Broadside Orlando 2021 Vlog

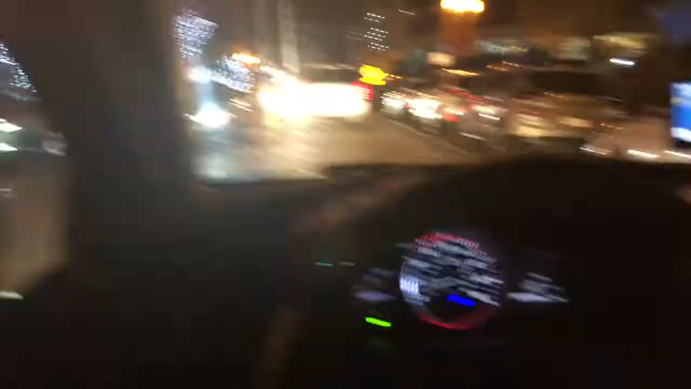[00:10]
So we are currently driving through downtown Orlando. I'm trying to show it. I'm not looking at my phone right now.